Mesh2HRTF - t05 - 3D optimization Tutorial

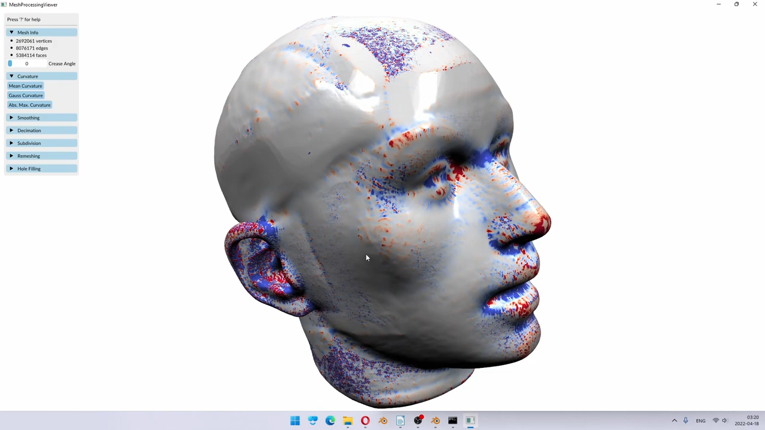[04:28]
So, as you can see, areas which should be smooth should be white.
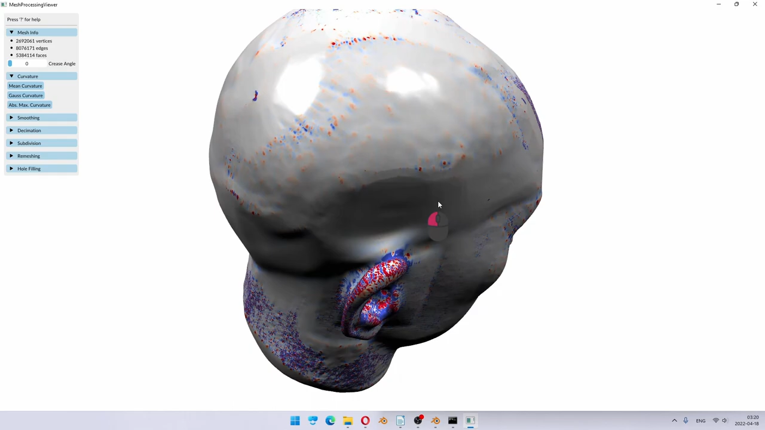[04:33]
But here, for example, we have a defect. Clearly, there is something going on, both blue and red at the same time, in the spot which should have been practically white.
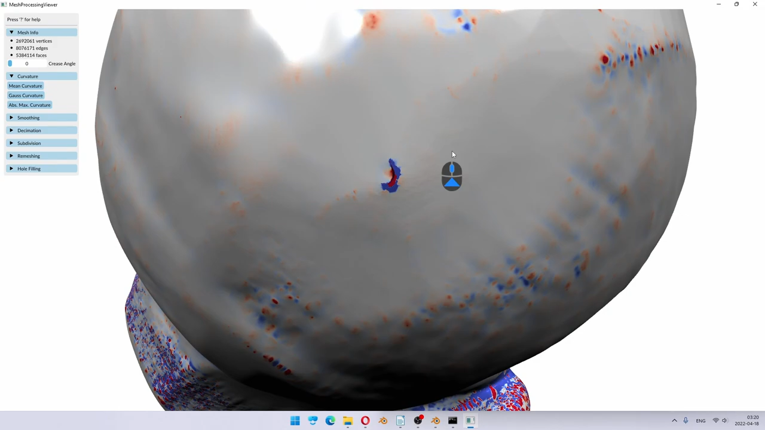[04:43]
This seems to be perhaps okay.
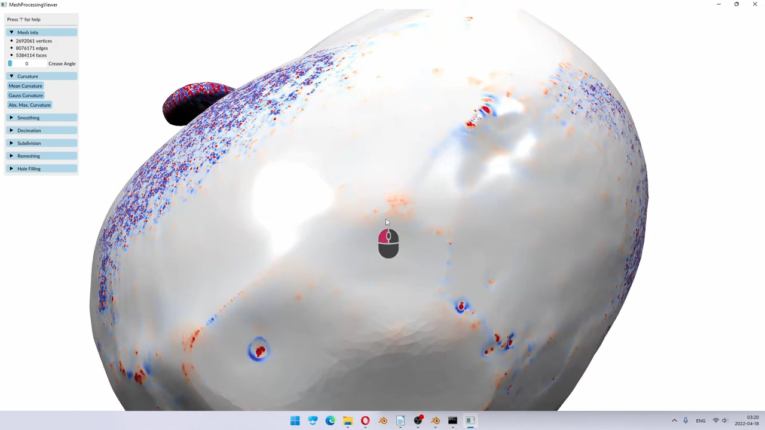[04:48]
So, this can be an issue.
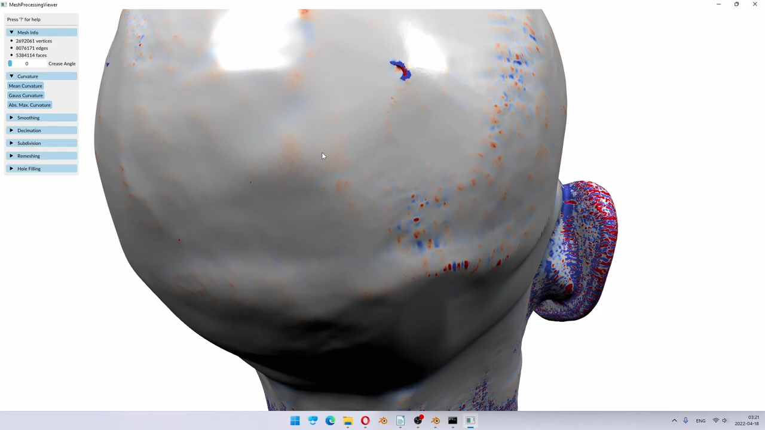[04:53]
And we're going to try it out now.
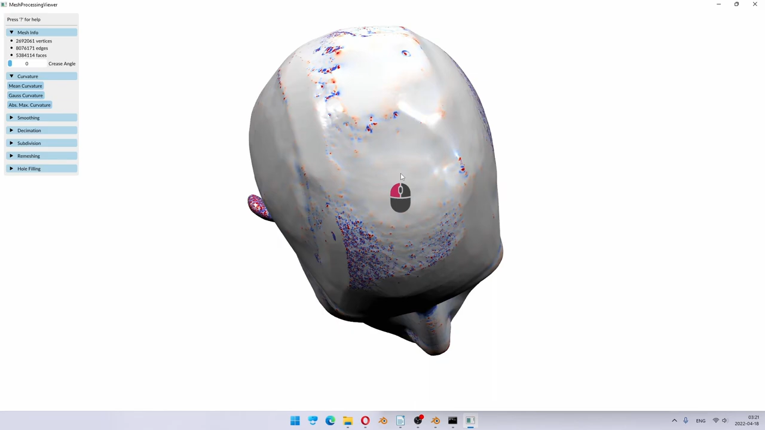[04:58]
So, you can see that if it fails now, you need to look for defects which are left there,
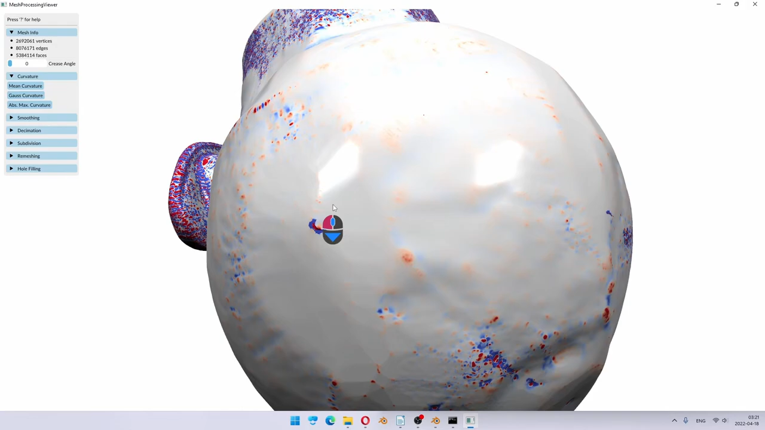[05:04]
usually due to the sculpting. Sculpting is a method which really creates surface damages. So, all we need to do is run HRDF Mesh Grading. And wait.
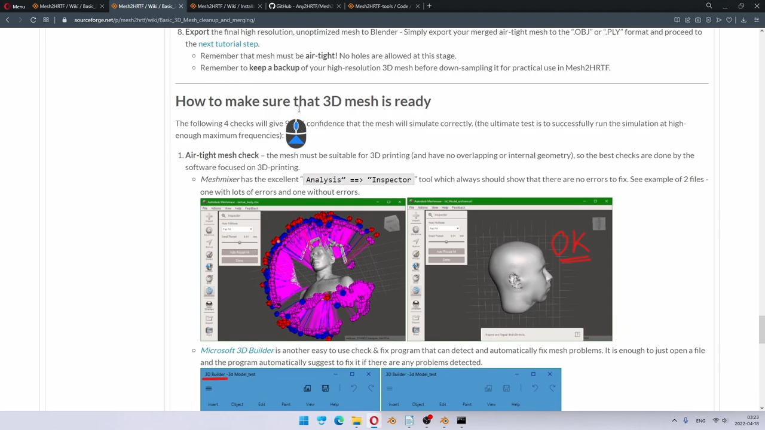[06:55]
So, the air tightness check, you can do that in Mesh Mixer very well.
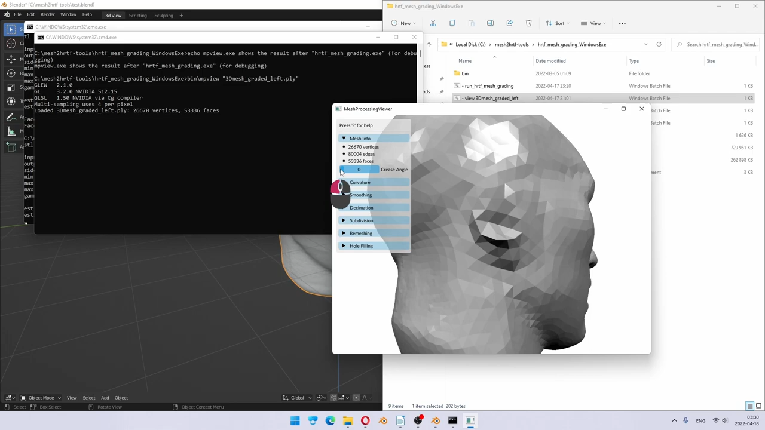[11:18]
You're going to see that one ear is almost gone because it's reduced in quality to a minimum.
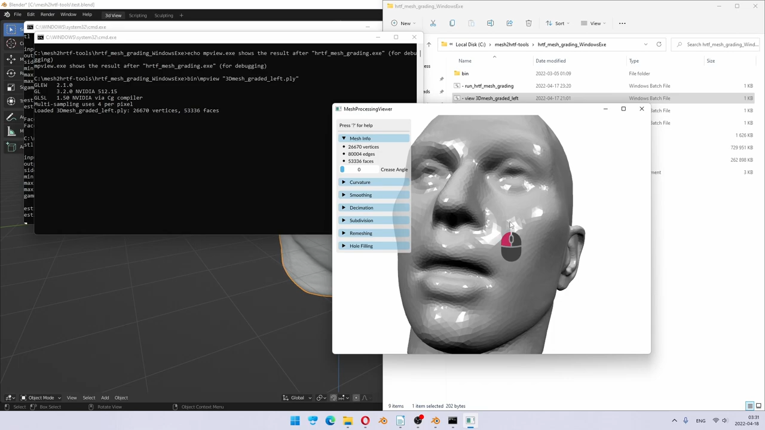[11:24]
And the other ear should be in perfect shape. So that's our left ear mesh.
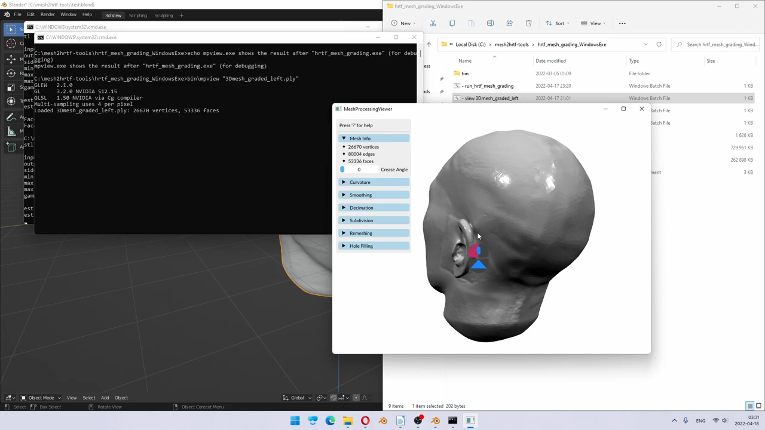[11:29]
Okay, here's a bit of sticking out triangle,
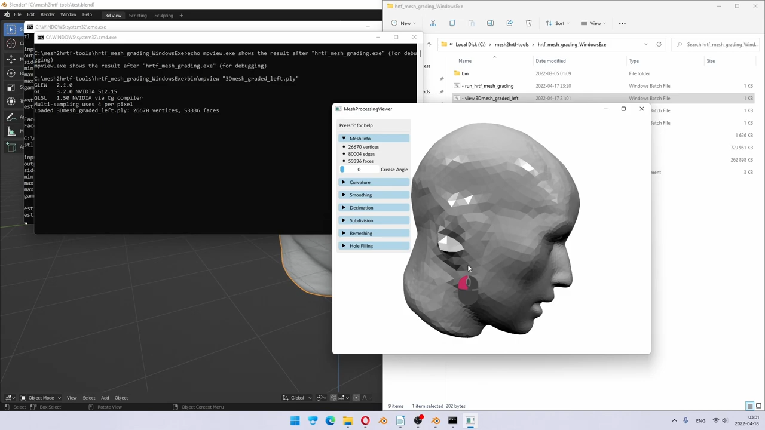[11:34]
which we can clean up in Blender afterwards if we want to.
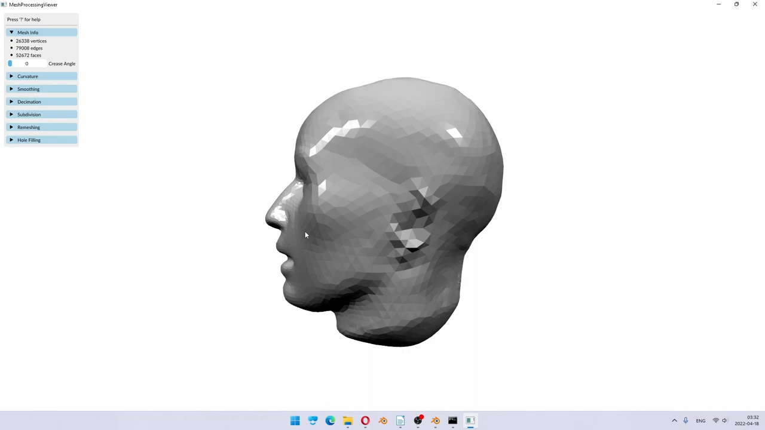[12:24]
So there's something sticking out there, but we can quickly clean it up in Blender in the next step. Just for fun,
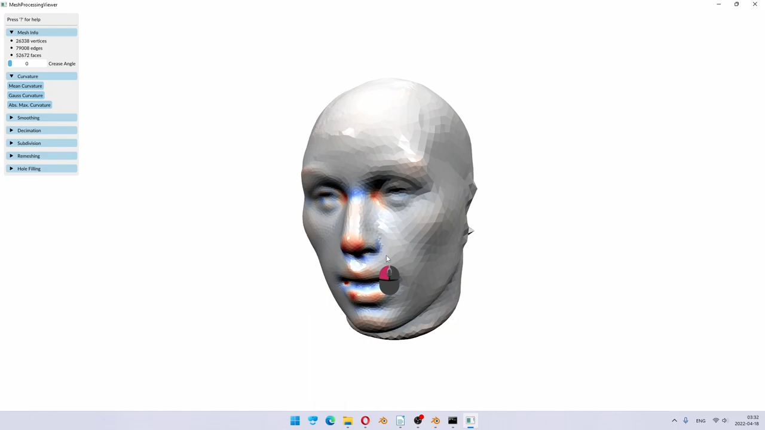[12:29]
you can press Gaussian curvature and you can see that
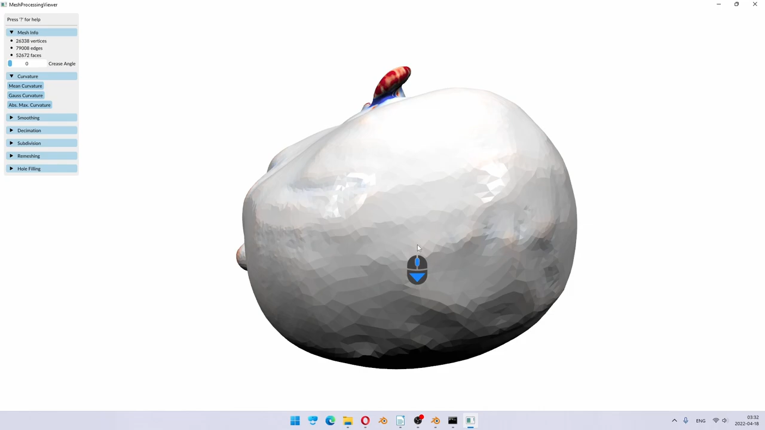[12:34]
quite a lot of small defects are gone from the top just because it reduces the resolution of the whole mesh.
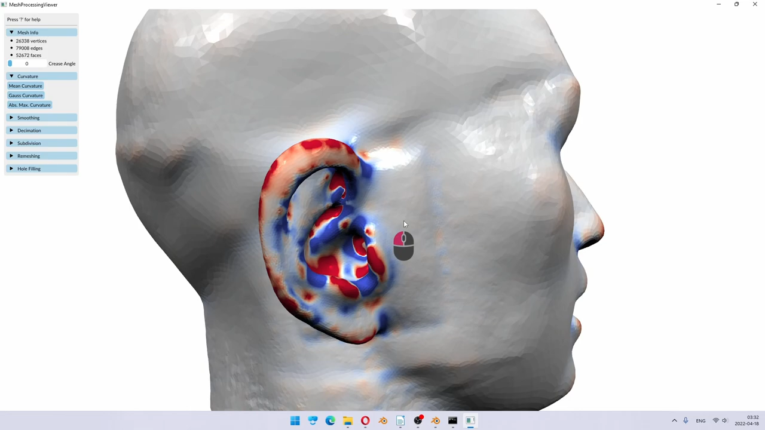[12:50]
the primary ear is very detailed and then everything else is less and less detailed.